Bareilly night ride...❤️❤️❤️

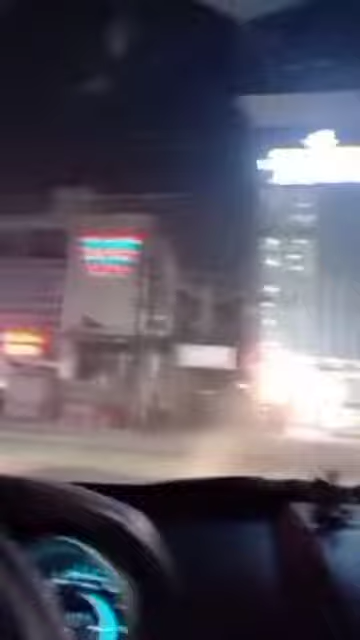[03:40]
यहाँ पे मुझे ब्रेक लगाने पड़े क्योंकि एक गाड़ी आ रही थी एक्चुअली बहुत ही स्पीड से।
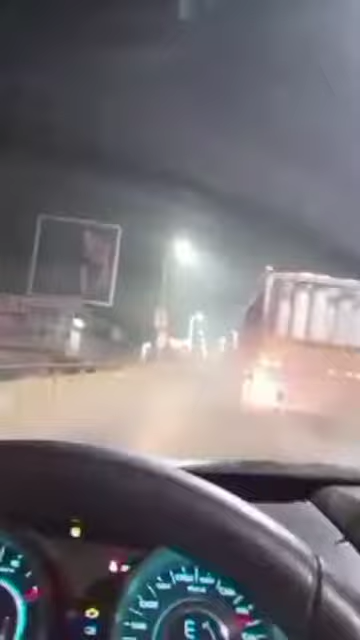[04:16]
ओके ओके ओके ओके, अभी भी साला पीछे करेगा मेरा।